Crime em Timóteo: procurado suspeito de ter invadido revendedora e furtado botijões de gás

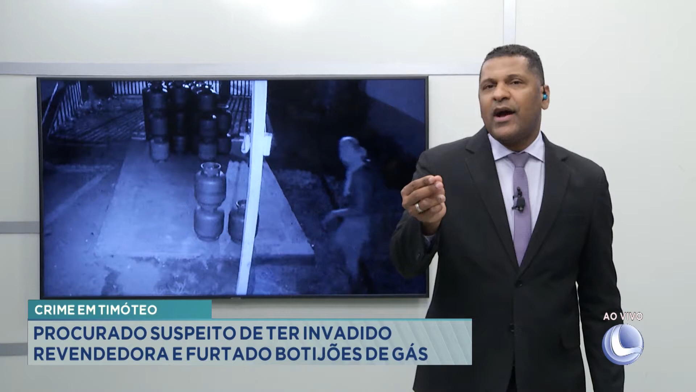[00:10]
O invasor chegou a agir duas vezes para cometer o furto. Ah, é aquele caso que a gente contou aqui? O moço que chegou três horas da manhã, depois voltou amanhecendo o dia? Ué! É! A Gisele Rodney Ferreira traz uma reportagem aqui, pode balançar.
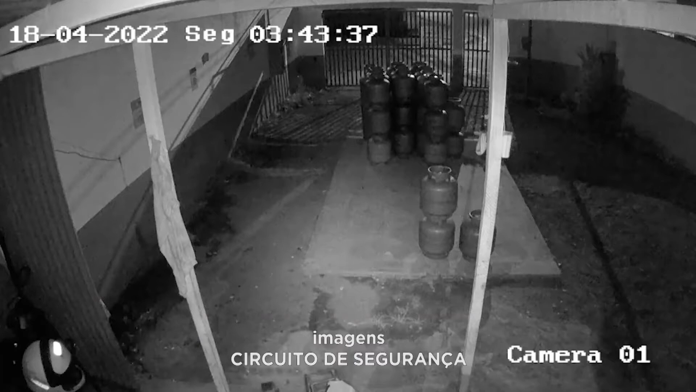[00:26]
Toda a ação foi gravada pelo Circuito Interno de Segurança. O criminoso usa uma camisa para esconder o rosto.
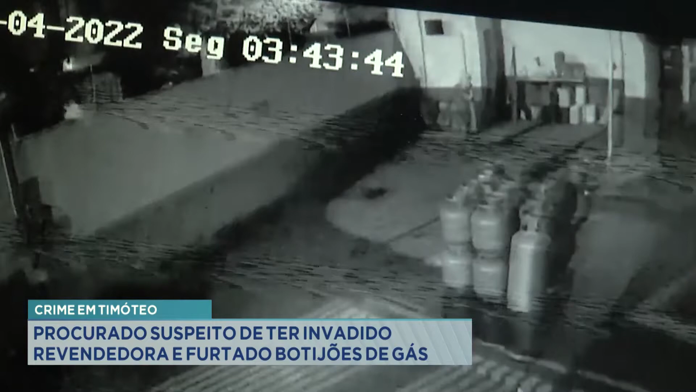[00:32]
Nesta imagem, ele está no canto direito e se assusta com o sensor de presença. Depois age rapidamente, levando um botijão de gás. Duas horas depois, ele volta.
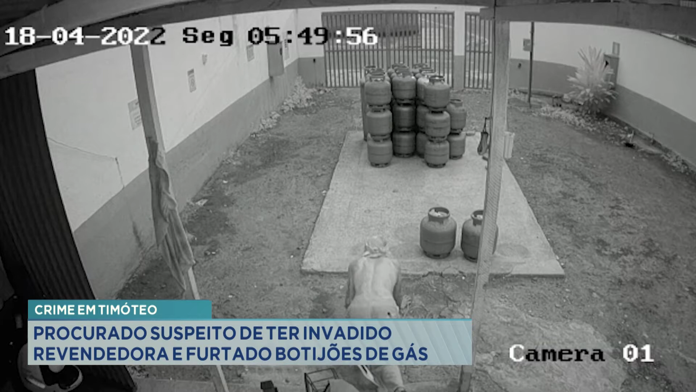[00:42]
Desta vez, ele entra pelo local, engatinhando, olha para o sensor de presença e leva mais um botijão.